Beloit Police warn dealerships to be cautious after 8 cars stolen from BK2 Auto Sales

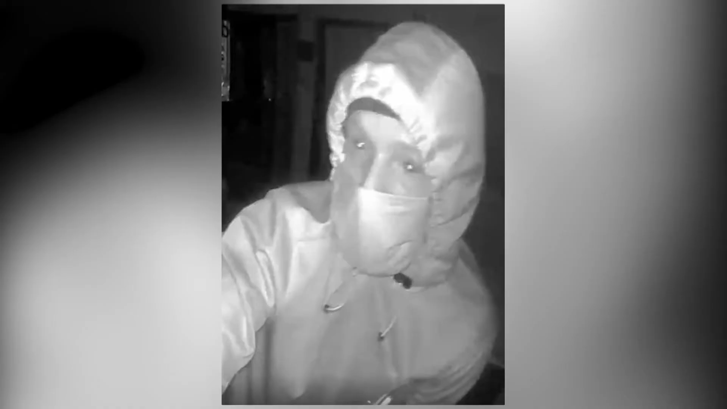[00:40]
In surveillance video, you can see several men walk into BK2 Auto Sales on Broad Street around 11 p.m.
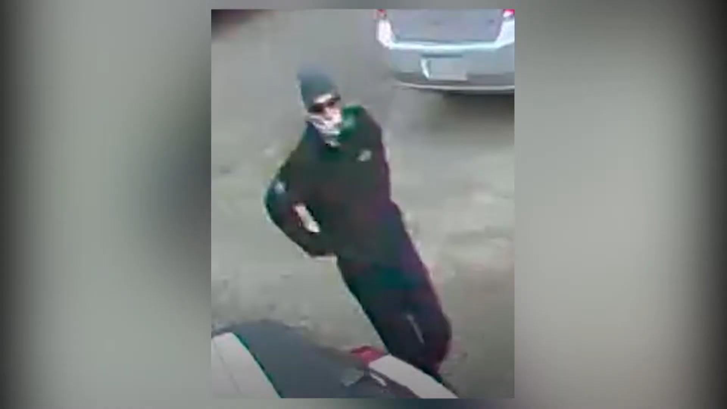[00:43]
Thursday, May 20th. Two of them, both wearing masks, are seeing rummaging through the main office.
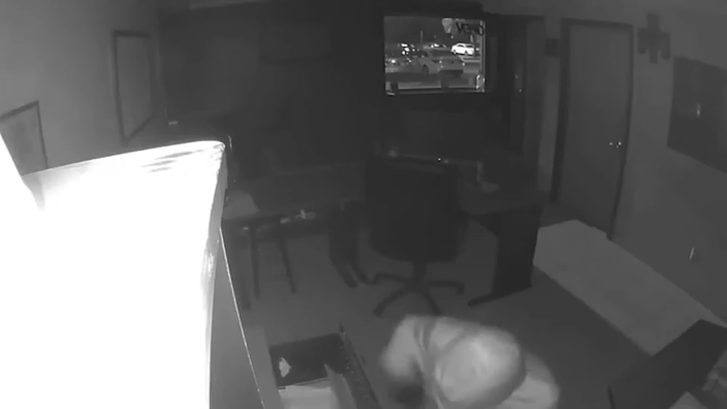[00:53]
At one point, they both ducked down. Then, you can hear one reference the car keys and safe.
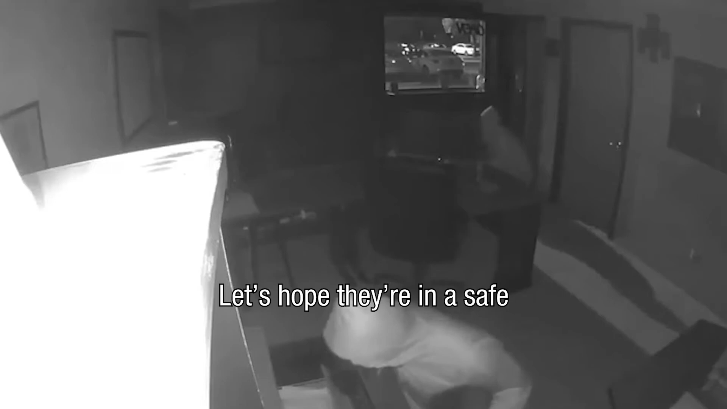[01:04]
I told them they're in a safe.